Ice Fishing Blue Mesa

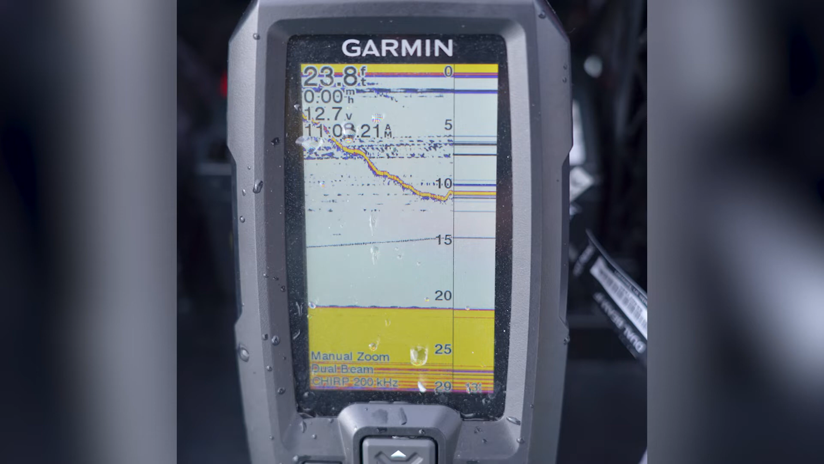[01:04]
The lines on the graph represent an object in the water.